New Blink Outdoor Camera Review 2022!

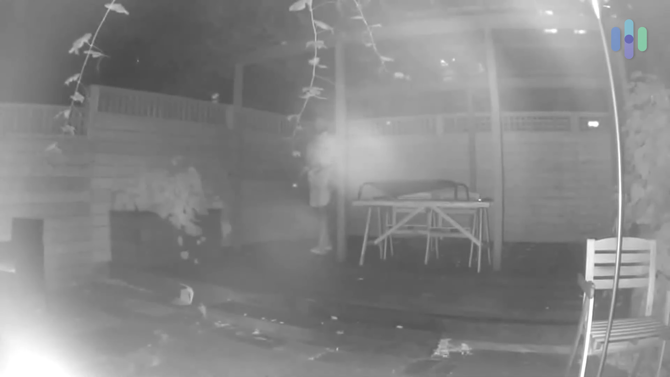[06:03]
I mean, for example, you have one thing out of place, as soon as you get up to the front of the camera, it can completely white out your face. I mean, you can see in these shots how I'm just not exactly clear, but if you're willing to be patient,
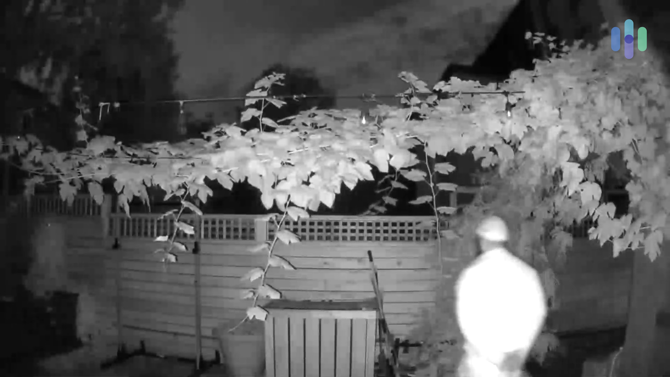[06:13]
you can probably come up with a system that is sufficient for your use when it comes to night vision,